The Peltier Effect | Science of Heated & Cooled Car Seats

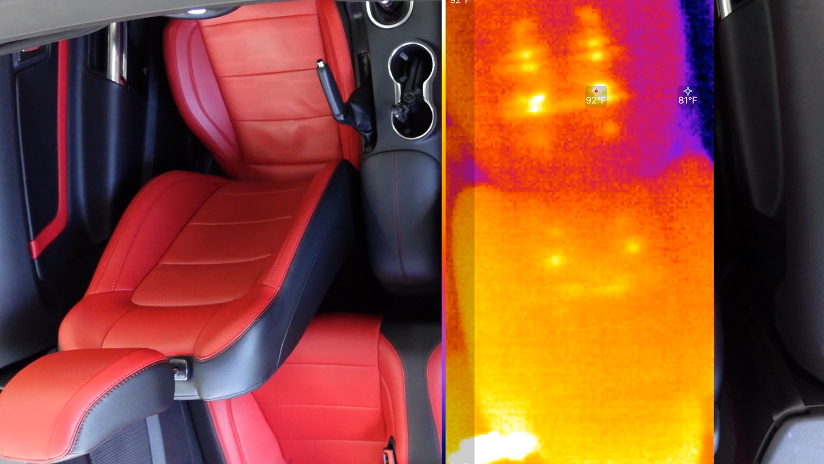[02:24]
In the winter, the heated seats are a pleasure. In some of my previous cars, only the seat bottoms were heated. In the Mustang, you can feel the heat on your back as well,
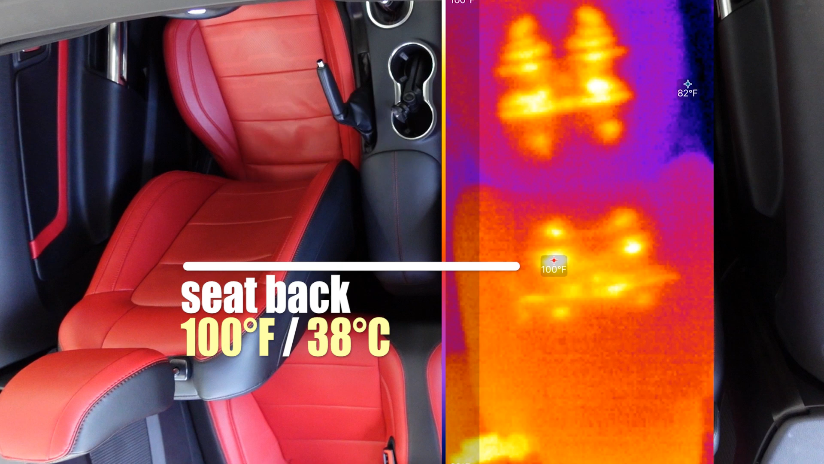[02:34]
On screen: spot 100°F
and the moving ventilated air distributes the heat very nicely.
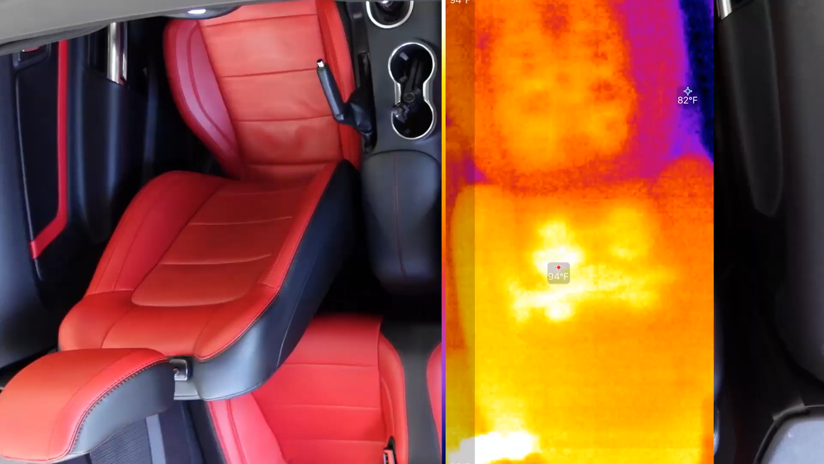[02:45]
Here's the seats set to the coldest position.
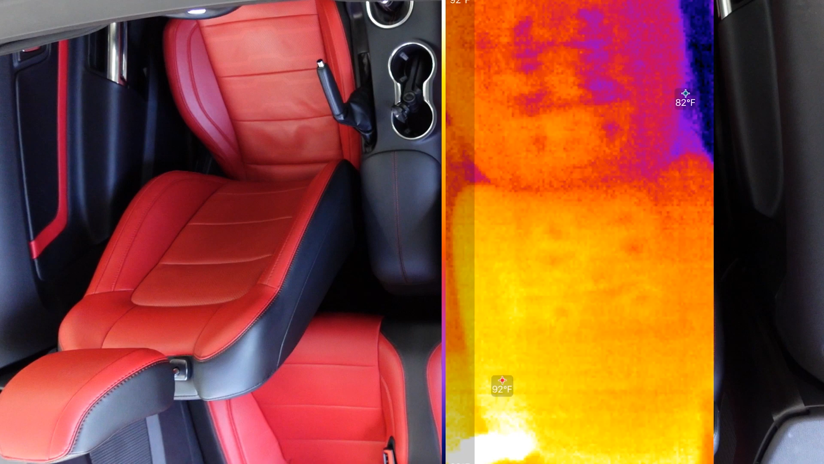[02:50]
I'm going to time-lapse the film so you could see it cool down, and you can clearly see that there is a cooler in the seat bottom and the seat back.